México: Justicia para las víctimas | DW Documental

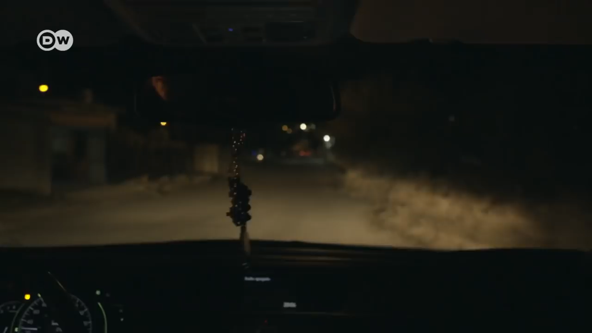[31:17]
Ya al fin se retiró la unidad de fuerza Coahuila.
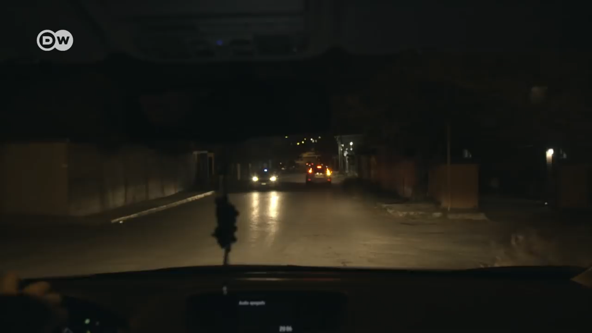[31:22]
Nos preguntamos si el común, cualquier otro ciudadano, hubiese estado realizando la misma actividad que estaba realizando yo en este momento.